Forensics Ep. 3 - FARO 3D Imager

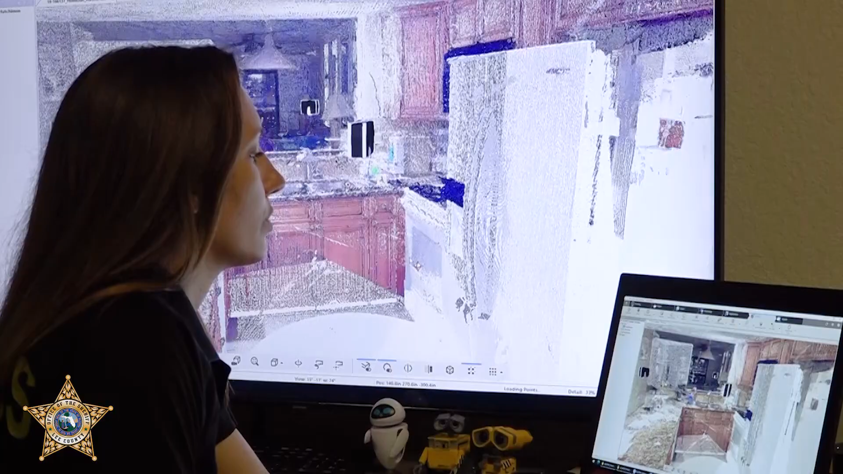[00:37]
We can pivot through, you can get up underneath the cabinets,
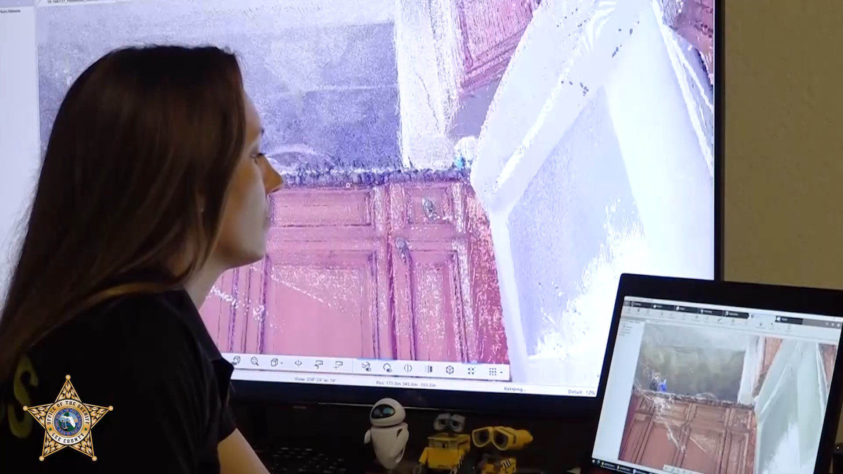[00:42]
you can see in the sink,
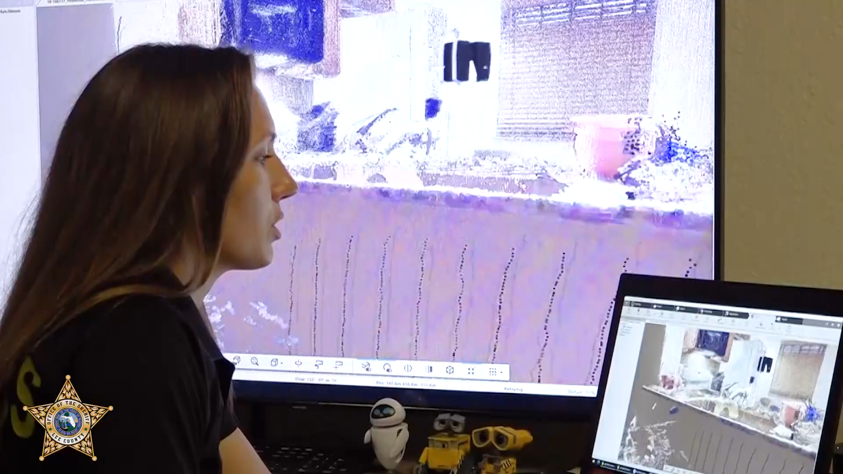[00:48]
you can pretty much go anywhere you want within the actual scene. We will collect the data on scene and then bring it back to the office and
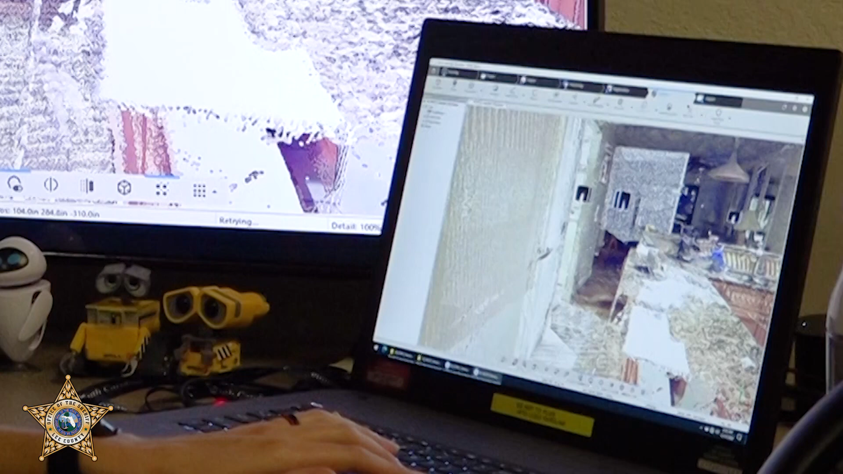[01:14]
So we'll move it through doorways, into other rooms, so that it captures the entire scene.
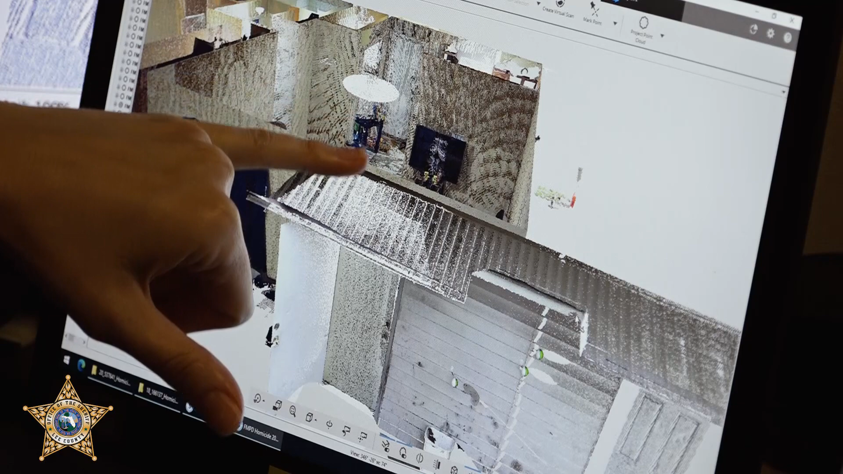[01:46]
They then came outside and exited the wall.
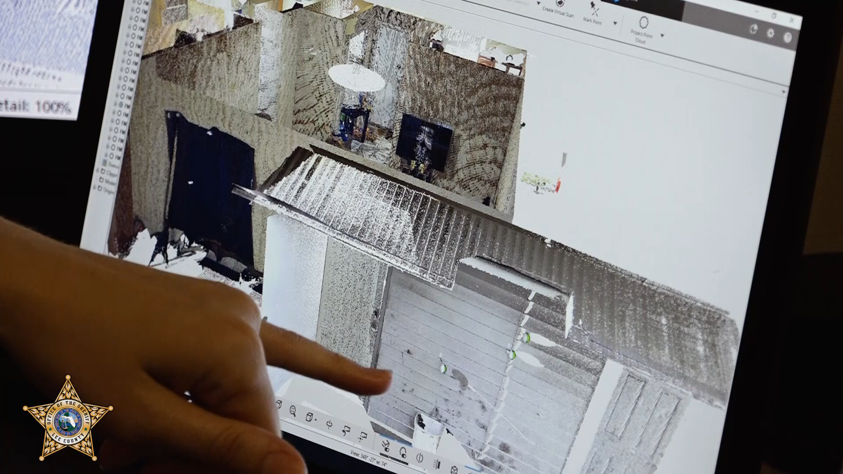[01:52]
So what we did, we placed targets on the one side of the trajectory rod and then a target on the other side of the trajectory rod.
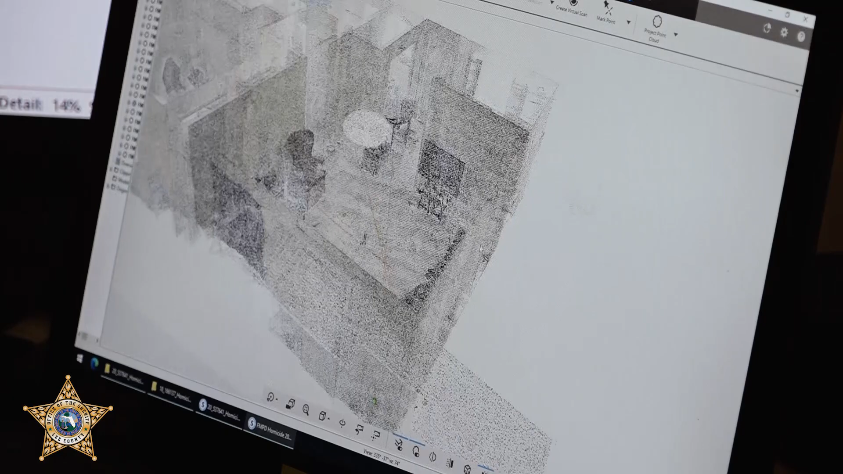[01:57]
And you're able to see where the shots came from in this particular scene. And those are represented by the orange lines within the scans.
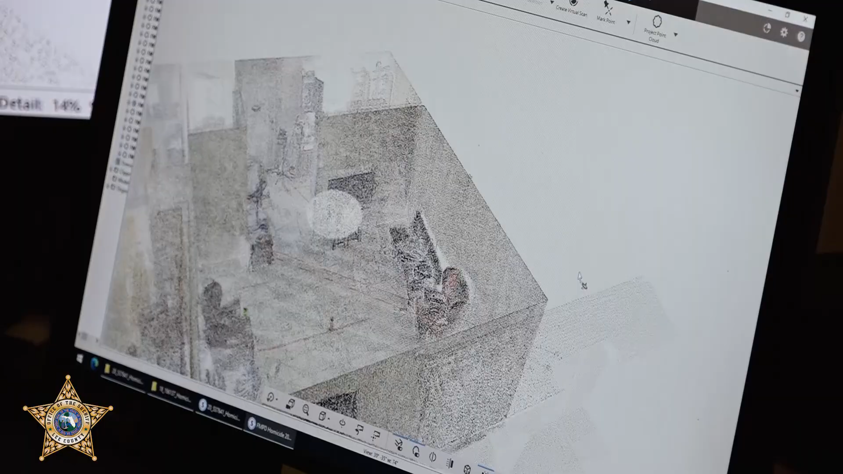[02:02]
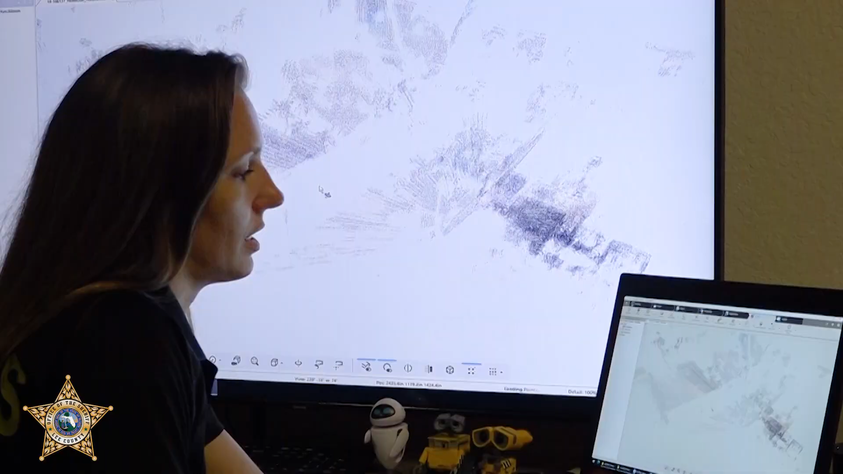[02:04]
And the scanner does have a built-in inclinometer and a built-in GPS. So it knows where it's at in time and space and in elevation.